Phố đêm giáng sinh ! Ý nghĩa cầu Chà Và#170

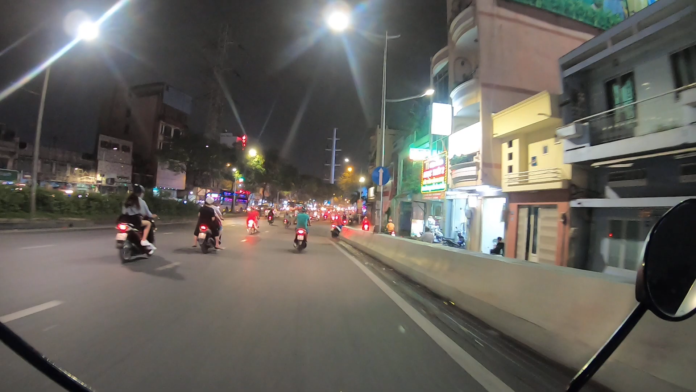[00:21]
Di Đỗ sẽ review lại trên đường phố mà mùa Giáng sinh sắp đến đó quý vị.
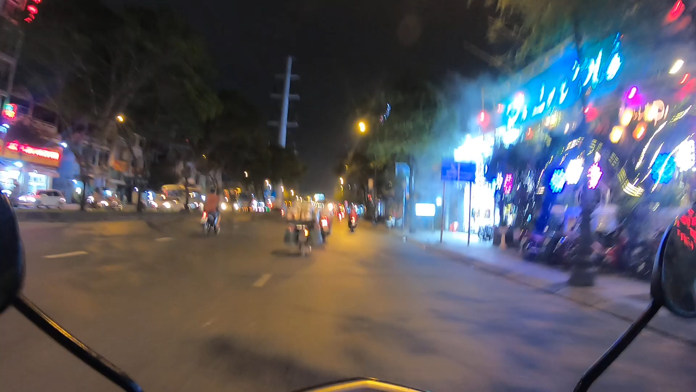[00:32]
Mùa Giáng sinh năm nào cũng vậy, thành phố của chúng ta họ trang hoàng, trang trí những cảnh đẹp, đèn chớp màu,
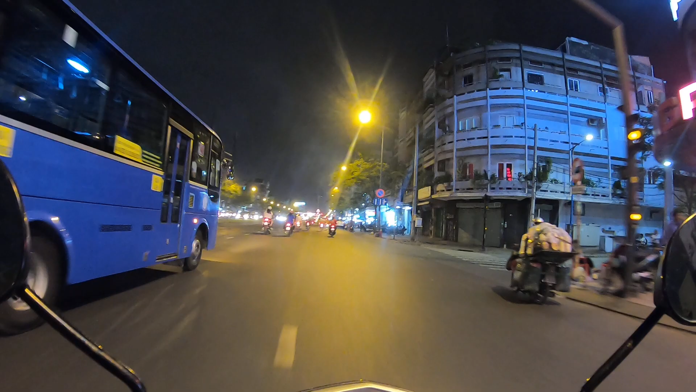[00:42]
hình cây thông Noel hay là hình những cây thông tuyết trắng, hang đá mang với ý nghĩa phong cách mùa Giáng sinh. Bây giờ Di Đỗ đang đi lên cầu vượt. Chốt giao thông này là chốt cây gõ quý vị. Ngày xưa đây gọi là vùng bên cây gõ.
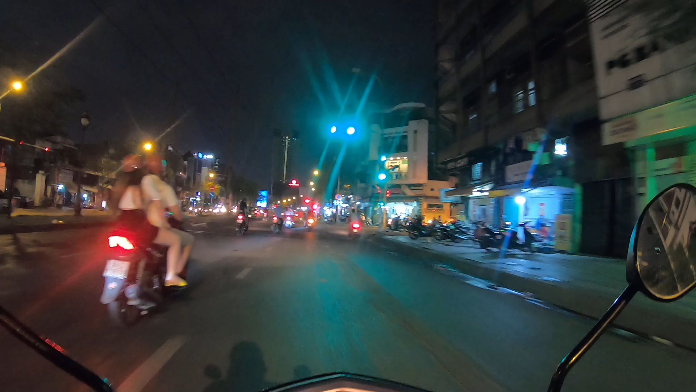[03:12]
Nhưng bên đạo chúng Duy của Duy gọi thì là mùa Giáng sinh. Giáng sinh là đấng cứu thế sáng giáng trần quý vị. Trước mặt đèn xanh đèn đỏ là đường Nguyễn Thị Nhỏ cắt ngang. Phía bên phải thì chạy vào bến xe Chợ Lớn. Và phía bên trái thì chạy ra Nguyễn Chí Thanh cũng như ra 3 tháng 2.
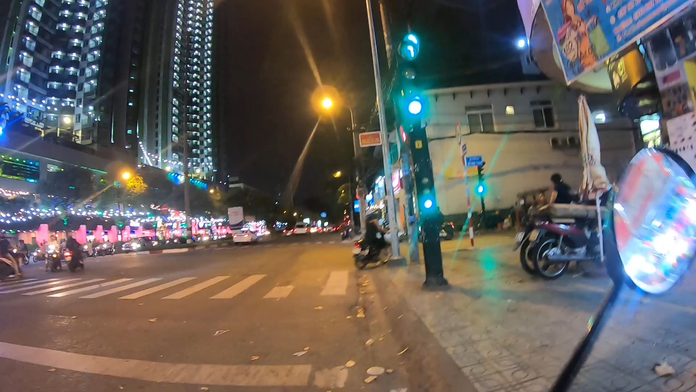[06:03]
Đó quý vị thấy đẹp không? À, Thuận Kiều thì ban đêm rất đẹp. Ở dưới người ta kinh doanh mua bán ha. Nó điểm sắm restaurant ha. Nó The Garden Mall ha. Đó.
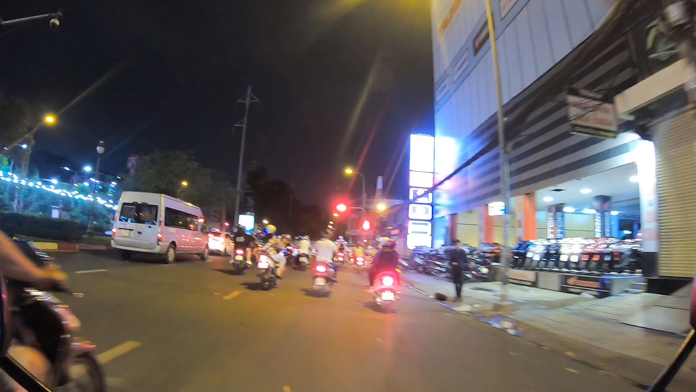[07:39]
Bây giờ Duy Đỗ quẹo vào Châu Văn Liêm, quẹo phải vào Châu Văn Liêm để Duy Đỗ qua hướng quận 8. Châu Văn Liêm, khu vực này là quận 5. Đường Châu Văn Liêm này ngày xưa là Tổng đốc Phương quý vị. Đó, góc bên phải là Rạp Thủ Đô nè, bây giờ là Tân Thủ Đô Hotel nè.
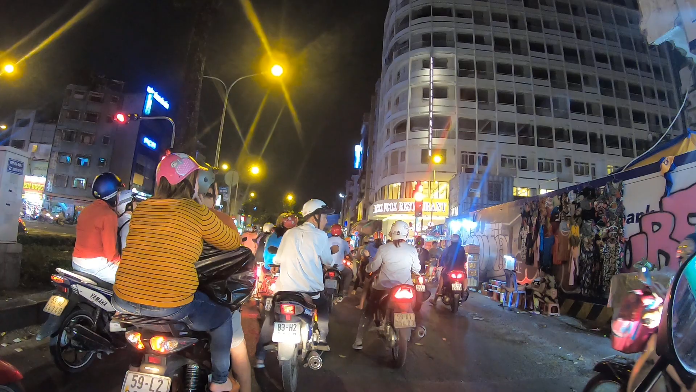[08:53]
Duy Đỗ cắt ngang đây là Trần Hưng Đạo quý vị. Đó xa xa đó có cái bưu điện quận 5 trước mặt chúng ta đó, và có hình tổng trắng Tổng đốc Phương đứng á.
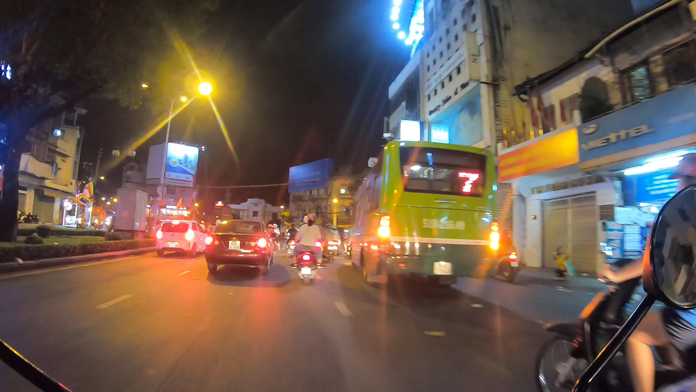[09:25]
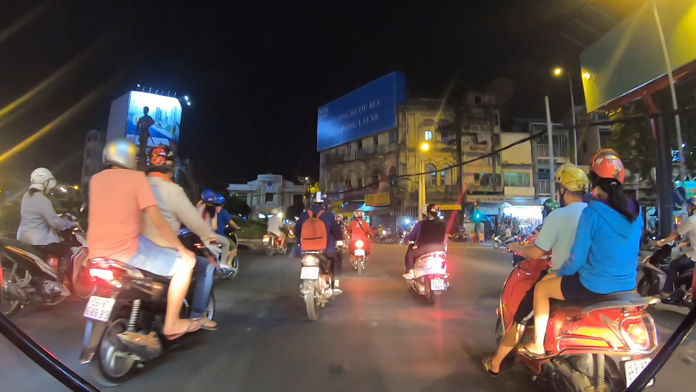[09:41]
Khúc này là Hải Thượng Lãng Ông quý vị. Và Duy Đỗ đang từ từ tiến lên cầu Trà Và. Để nói sơ lược về cầu Trà Và cho quý vị nghe. Cầu Chà Và này là có hàng trăm năm rồi quý vị. Cầu Chà Và này bắc ngang con kênh Tàu Hủ và kênh Ruột Ngựa ha. Cầu Chà Và này là sự giao thoa văn hóa giữa người Ấn Độ. Ngày xưa họ đến đây, họ để mua bán vải vóc ha.
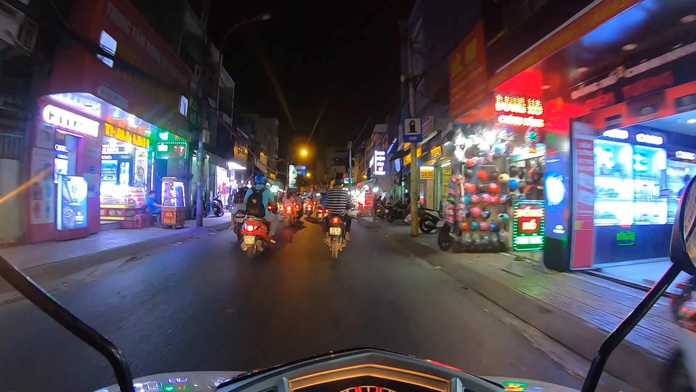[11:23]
Đây giờ đi hướng qua quận 8 rồi, đây là thuộc về quận 8 rồi. Di sẽ lên cầu Nhị Thiên Đường. Chạy. Hẻm cắt ngang là đường Lương Ngọc Quyền.
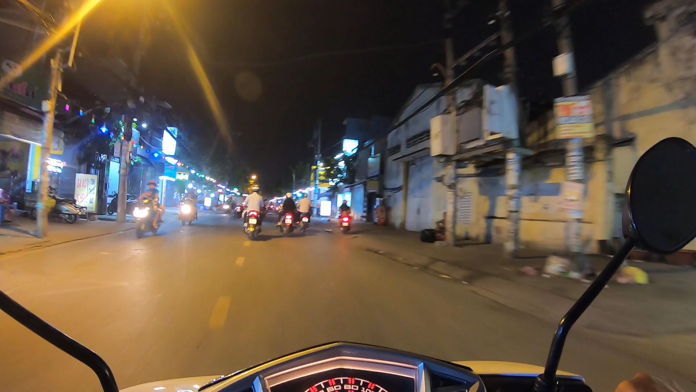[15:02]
Bắt đầu từ hôm nay là chúng ta đã thấy đèn hai bên đường này không quý vị. Đường này gọi là đường Phạm Thế Hiển nha quý vị. Đó. Ở đây thì hai bên phố đa số là 80-90% ở đây là người ta đều có đạo. Đó, người ta trang hoàng đèn. Đó, trước mắt là đây là một cái hang đá rất đẹp quý vị ha.
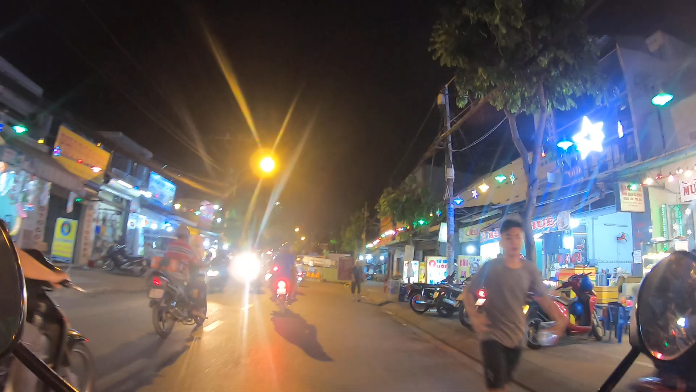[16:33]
Quý vị ơi, Duy Đỗ đẳng đang đi trên đường Phạm Thế Hiển nha quý vị. Ở khu này là phường 6, quận 8. Lưu cốt hiện hữu giữa đường làm mất đi cảnh quan vẻ đẹp.